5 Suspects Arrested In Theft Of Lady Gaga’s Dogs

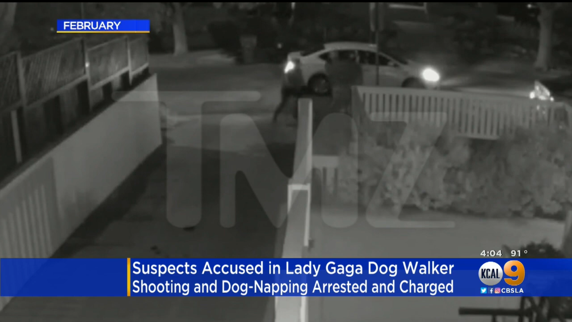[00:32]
LAPD says just off Sunset Boulevard, a car pulled up to Fisher. Two people got out and in the struggle to take the French Bulldogs, Fisher was shot once in the chest. Today LAPD arrested 18 year old James Jackson,